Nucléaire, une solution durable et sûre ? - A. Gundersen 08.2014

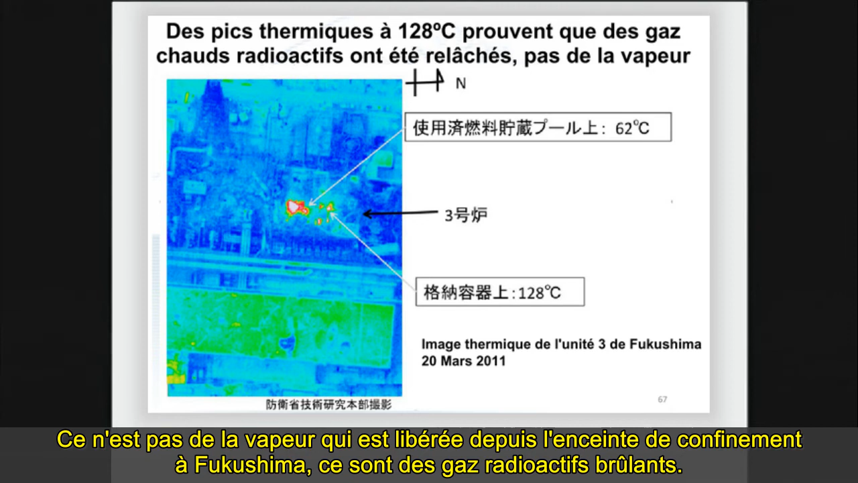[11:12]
250 degrees fahrenheit and if you remember your high school physics water boils at 212 that's not steam being released from the containment of fukushima daichi that's hot radioactive gases next
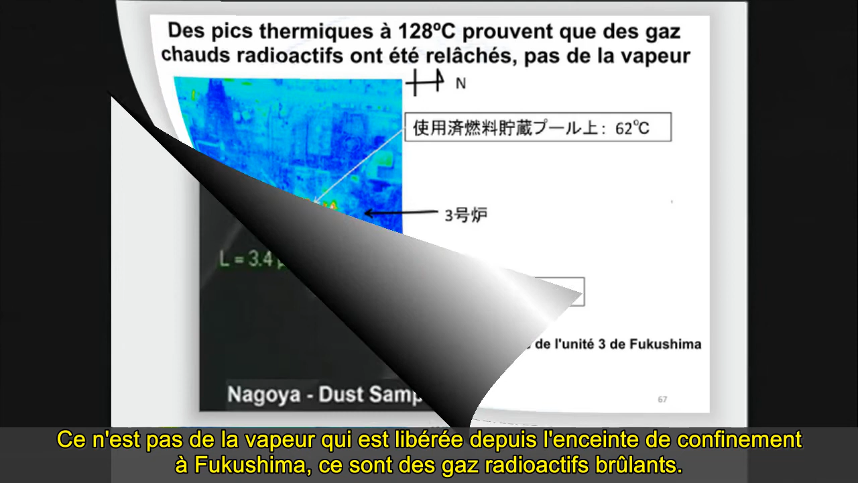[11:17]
picture the piece of dust was found in nagoya which is 300 miles away from from the accident uh what